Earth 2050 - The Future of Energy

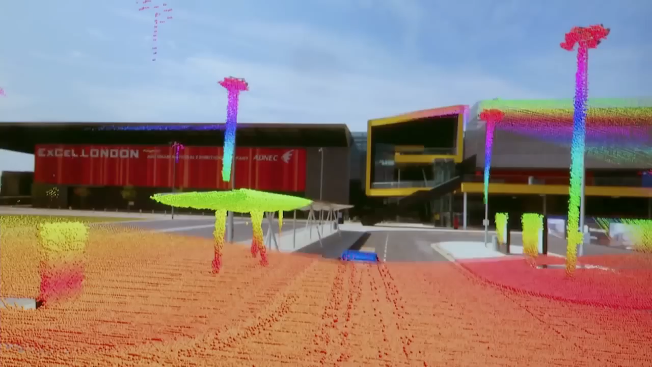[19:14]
We use 64 lasers that rotate and they collect data in a 3D way about the world.